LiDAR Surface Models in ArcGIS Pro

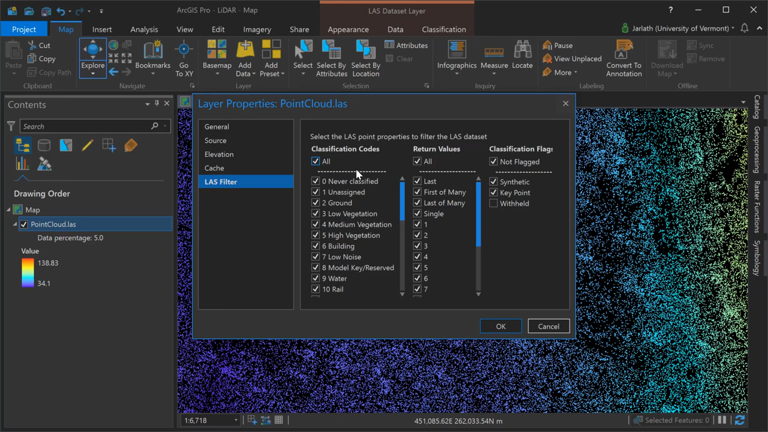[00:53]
You can do the same things with return values or classification flags. By going into the symbology menu we can symbolize the points based on elevation, class, return, or intensity.
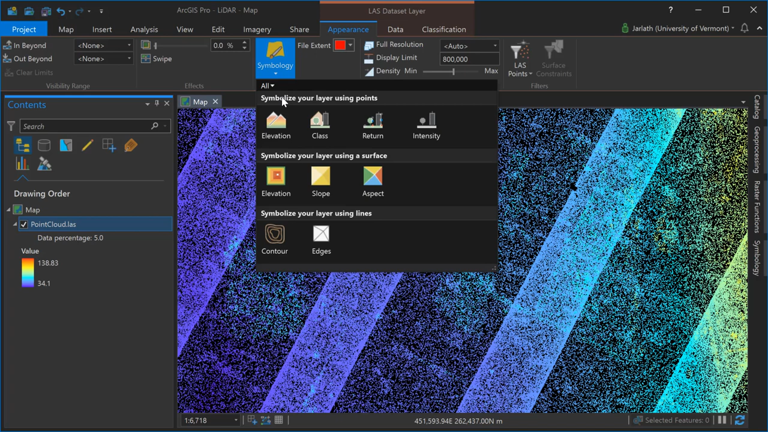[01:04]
Here I'm switching from elevation which is the default symbology to displaying it by the class which is the point classification.
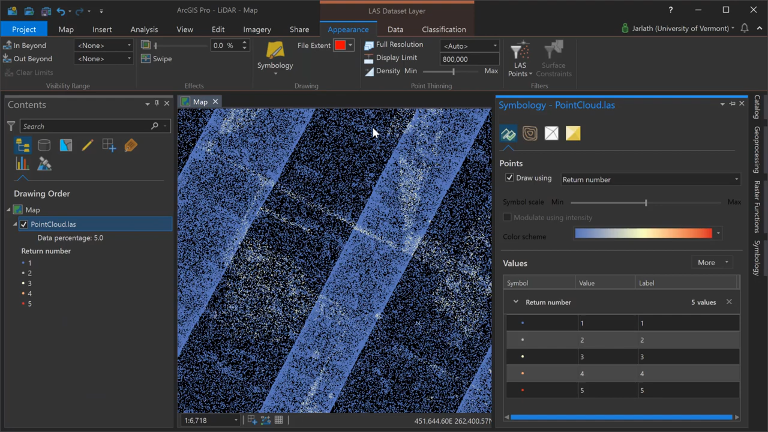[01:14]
Now switching it over again to the return information so you can see the return number for each point and then finally back again to elevation.
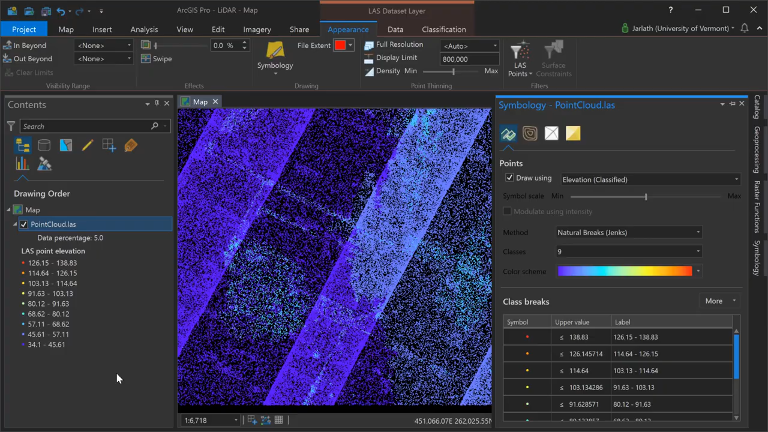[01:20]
Although you can work with point clouds directly if your workflow involves generating surface models it's likely you'll want to put your point clouds within an LAS data set.
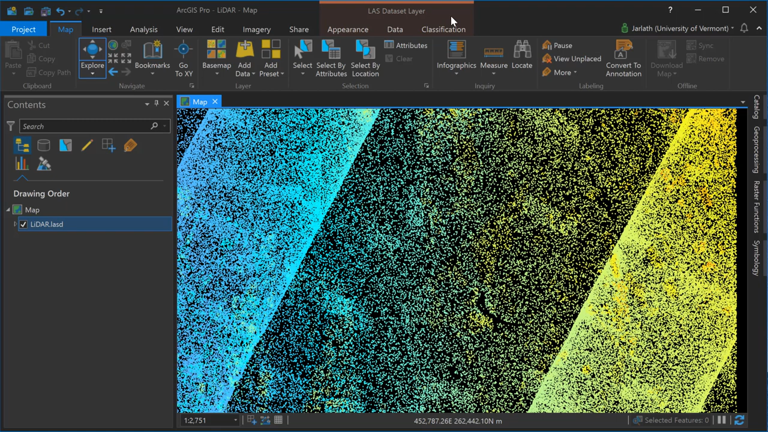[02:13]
Instead of using the symbology dialog I'm going to go over under the appearance tab and use the LAS points dialog to control the points that I'm viewing.
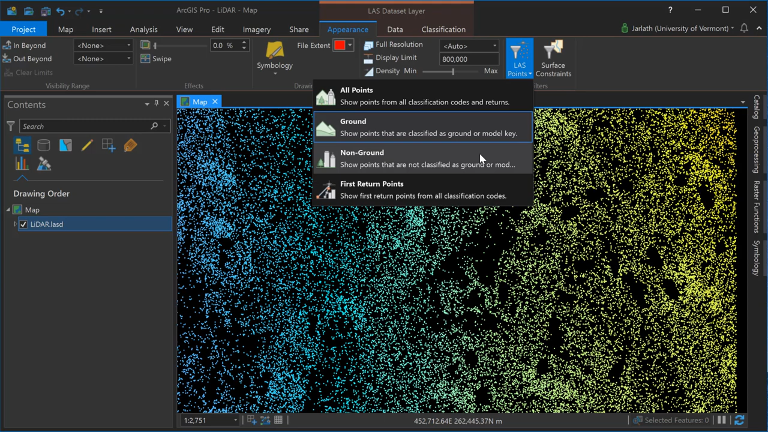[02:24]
Note that the LAS points dialog is not a replacement for the symbology dialog but it's complementary and very useful for example quickly showing the ground only points or the non ground points.
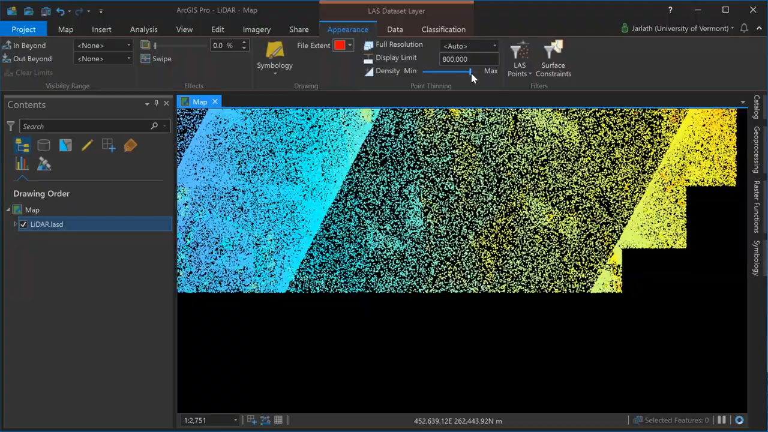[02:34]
Computing statistics on your LAS data set can give you greater insight into your point clouds and help you determine crucial factors when you convert from point cloud to raster formats. You can compute statistics using the LAS data set statistics tool.
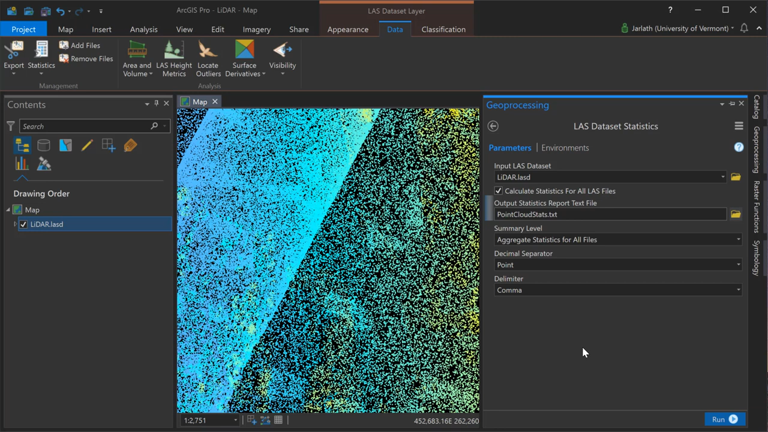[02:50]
By default statistics are stored within the LAS data set but you also have the option to export them to an external text file.
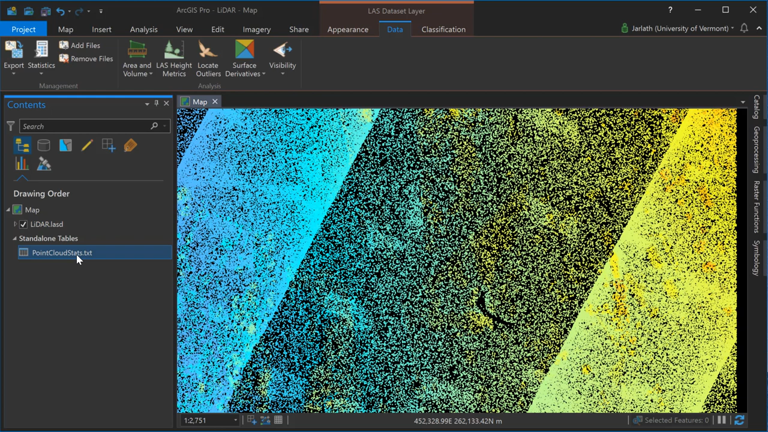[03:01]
The external file is simply tabular data and the benefit of having it in this format is you can open it up in a spreadsheet,
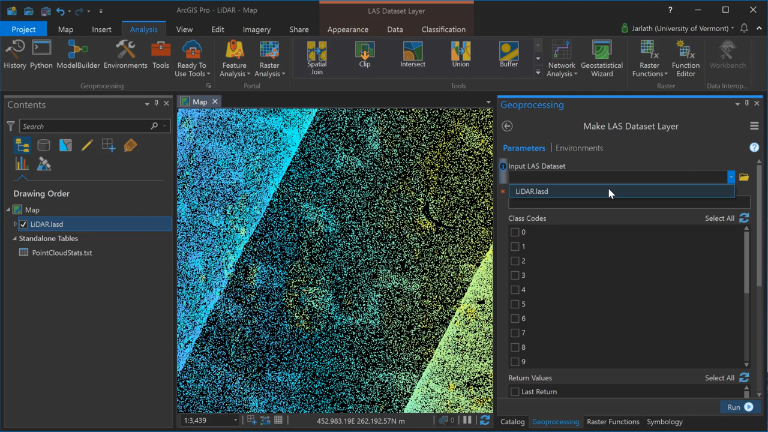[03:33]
The first step in this is to use the make LAS data set layer tool. In this particular case I'm selecting my input LAS data set I'm creating a new layer. This is not an output file but a virtual layer and I'm going to only include ground points, those that would assign the LAS classification of two in this case, into this LAS layer. Clicking run will produce a new virtual layer similar to a standard layer that you would create in ArcGIS Pro that contains a subset of this LAS data set.
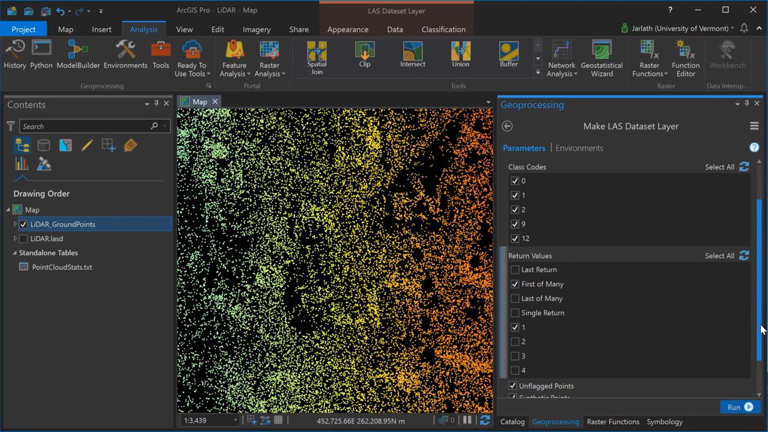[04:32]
When I generate my raster data sets from these point clouds I'll use the ground points layer to generate a DEM or digital elevation model representing the bare earth topographic surface and then I'll use the first return layer to generate a DSM or digital surface model a raster representation of the true 3d surface of all features including
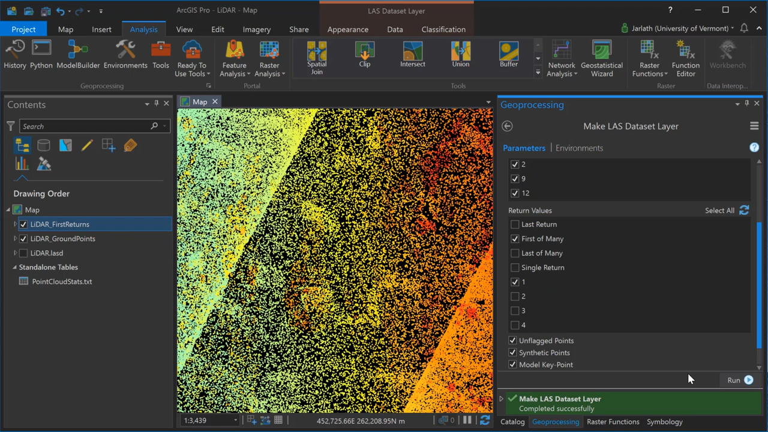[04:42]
buildings and trees which wouldn't exist in the ground point classification and hence wouldn't be present in the DEM. Prior to interpolating your point clouds into a raster data set it's crucial that you understand the approximate resolution of your LiDAR point cloud.
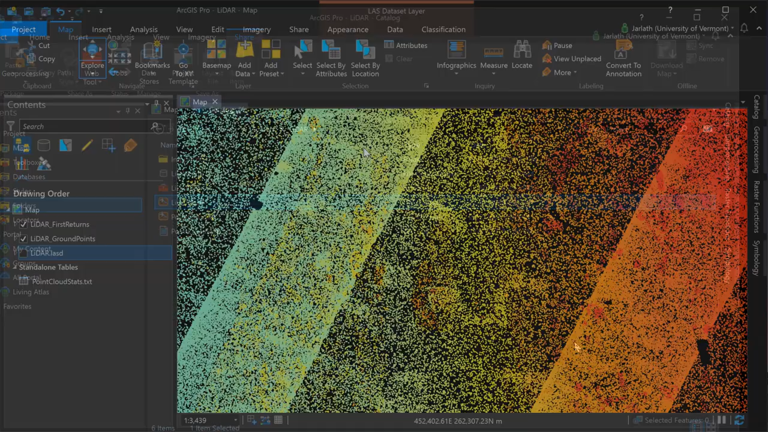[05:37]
To convert my first return and ground point layers to
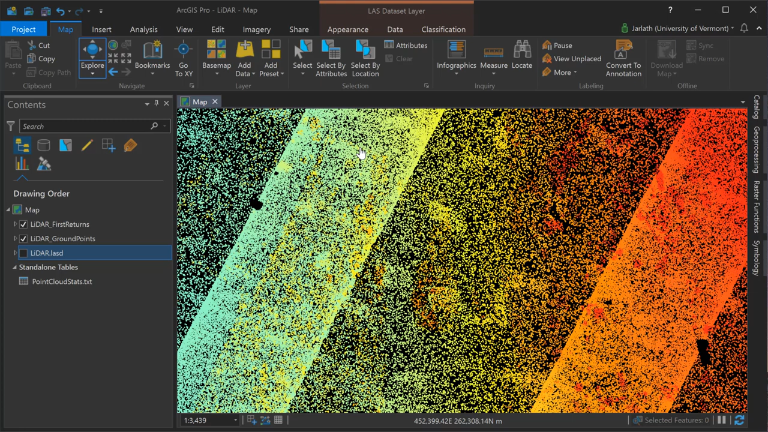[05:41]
respective raster surface models I'm going to go up to the data menu, click on the export button, and choose raster. This will launch the geoprocessing tool to export the LAS data sets to raster format. Starting off I'm going to use the LAS data set to raster geoprocessing tool to take my ground points layer to produce a DEM or digital elevation model. Once again this represents the bare earth topographic surface.